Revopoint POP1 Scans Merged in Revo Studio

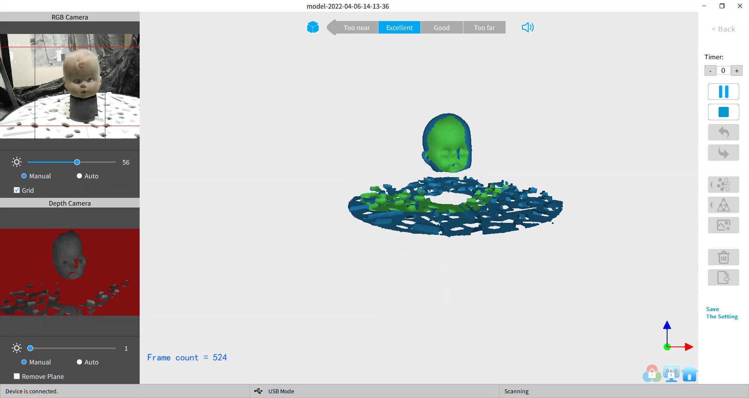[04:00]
and I scavenged those once in a while to use for something around here. And so you notice my depth gain. I try to keep that as low as possible because the higher gain you have the more noise you're going to pick up and have to deal with later.
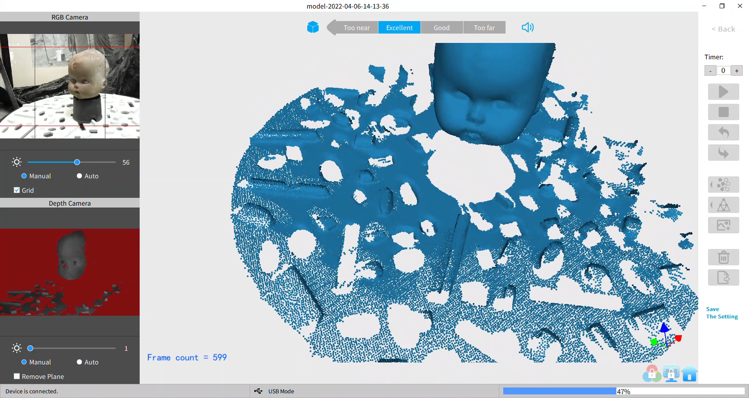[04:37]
And one of the things somebody mentioned that they couldn't get a file to export as a dot STL. Well, you have to mesh it first.
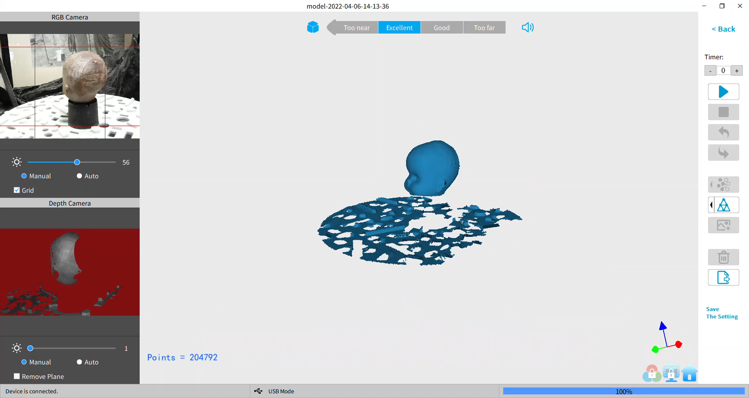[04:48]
RevoScan or RevoStudio, either one, either one will let you export a file as as an STL if it's only a fused,
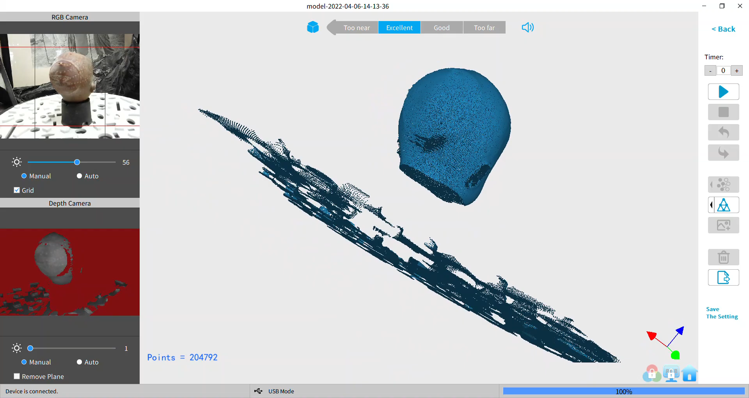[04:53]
if it's only a fused point cloud. It has to be meshed.
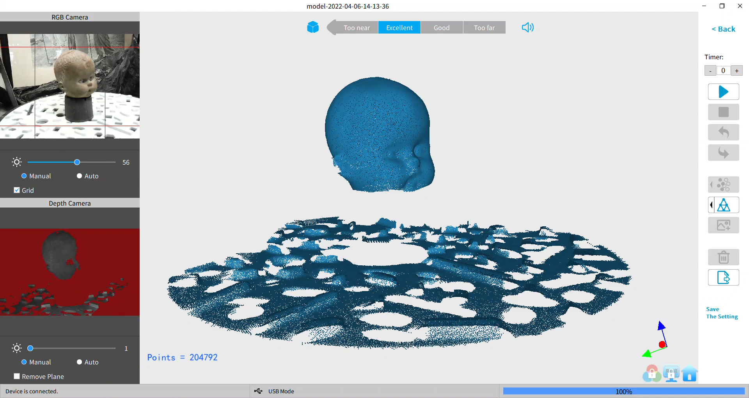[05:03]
Well, you could always export it as a dot OBJ or a dot PLY and use it with other software and be fine. 3D Builder can see the dot PLY, it can see the dot OBJ,
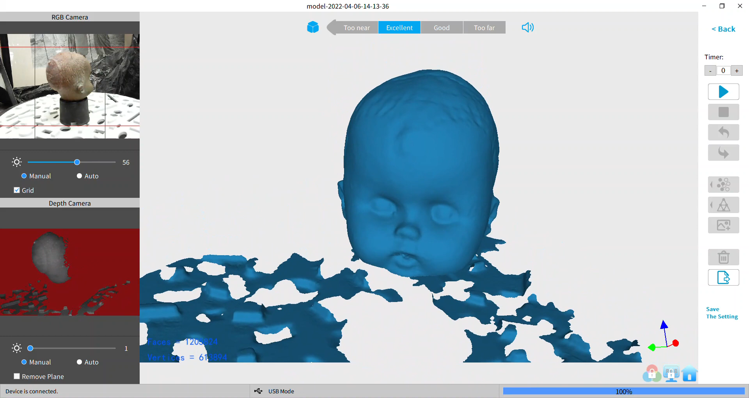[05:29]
I'm not always going to print with it.
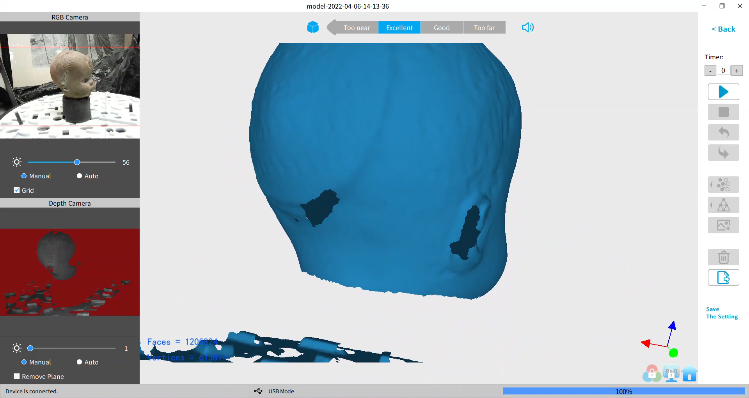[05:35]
Not a bad match, huh? Now just save that file away
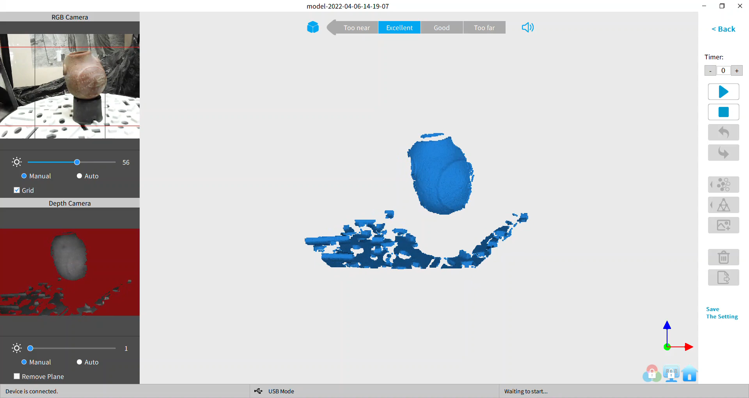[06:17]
Check my gain over there, make sure that...
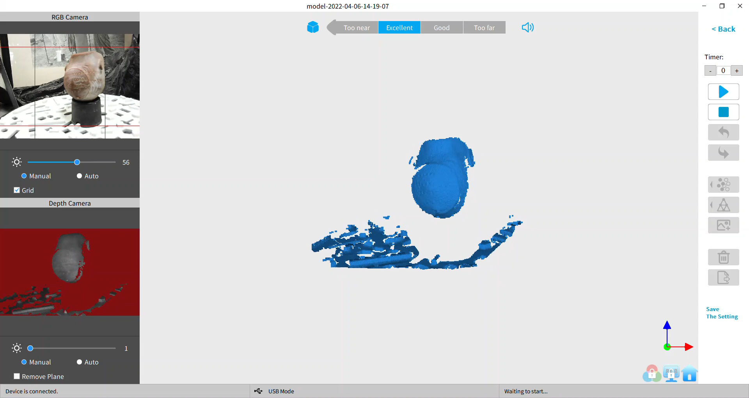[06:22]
I usually go into auto first on the gain settings,
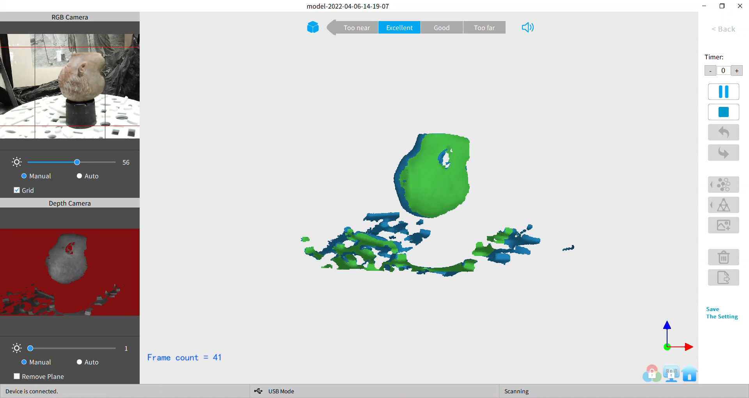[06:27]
go into auto and let it make the adjustment and then put it to manual and tweak it from there a little bit if I need to,
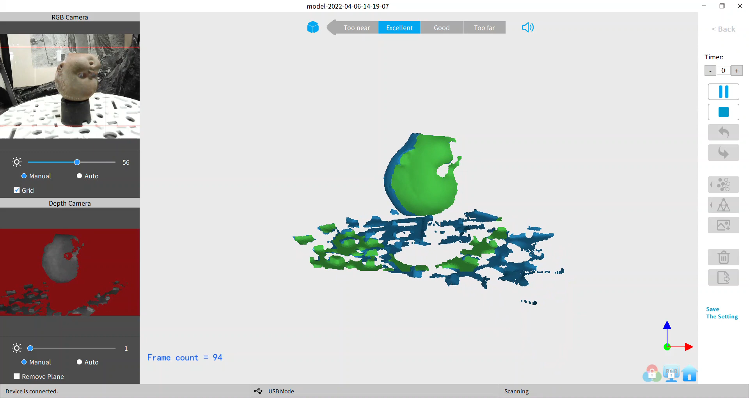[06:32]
but it does a pretty good job.
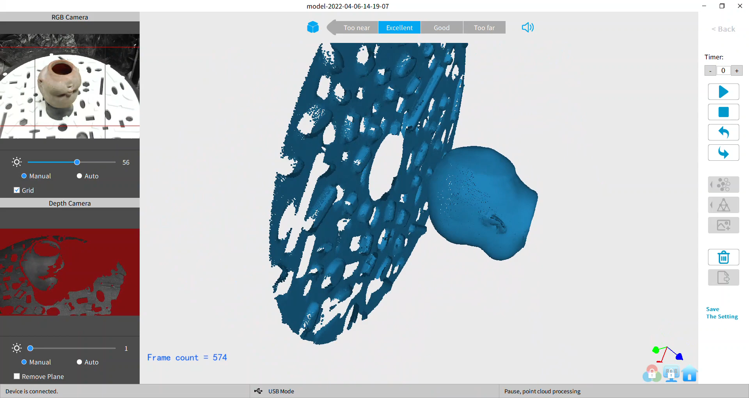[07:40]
Baby head with a little halo, we'll chop that off later in Revo Studio. I'm going to show you the whole thing.